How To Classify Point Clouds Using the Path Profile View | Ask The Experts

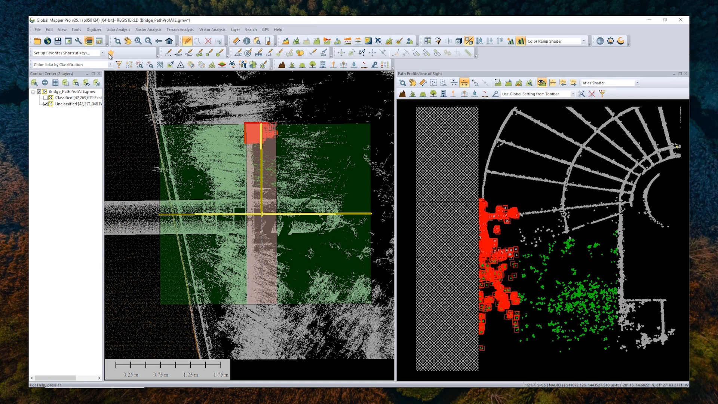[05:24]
But if you're doing this for a long time, for a large swath of data, maybe that's a bit of a longer workflow. Maybe you want to do something a little bit quicker. One way to do that is to set up a Favorites key or a Shortcut key. You can do that from the Favorites toolbar up here. You click the dropdown and click Setup Favorites shortcut keys. And from this menu, you can choose from basically any of the functionalities of Global Mapper. I'm going to scroll down to LiDAR Classify Selected. And then you can tell Global Mapper which key combination you would like to use to apply this selection. So if I hit F2 and Control, anytime I hit F2 and Control in Global Mapper, it will apply this road classification to the selected point.
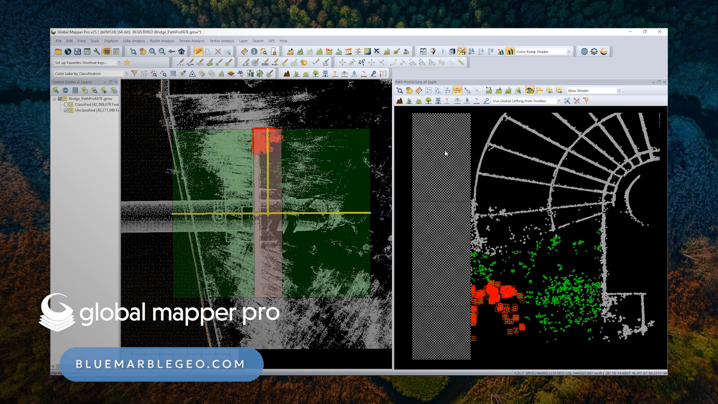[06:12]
And you'll notice from the menu here that it only provides a few classification options, a few class options. It's pulling from the ones that have been pre-specified or predetermined. So if you would like to create new classifications that are unique to your point cloud, you can do that from the Configuration menu here. Go down to LiDAR. And you can scroll down and find one of these empty slots. We call them reserved for ASPRS definition. And you can right click on it and choose to set the class name, color, and subclassification as you will.
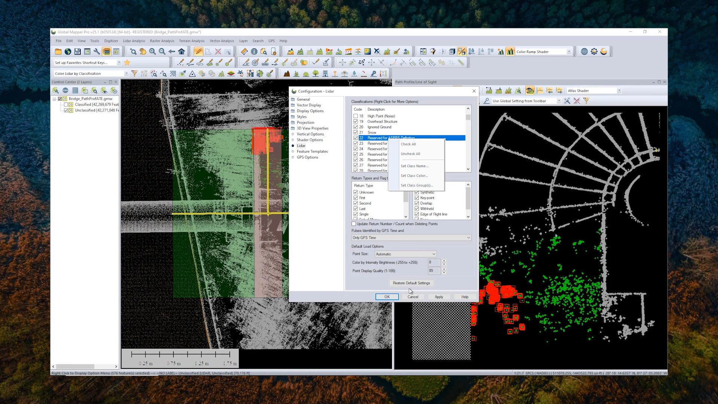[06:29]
And using that, you can apply additional classifications. So this is a little bit more about how to manually classify point clouds in Global Mapper. To learn more, visit our website at bluemarblegeo.com.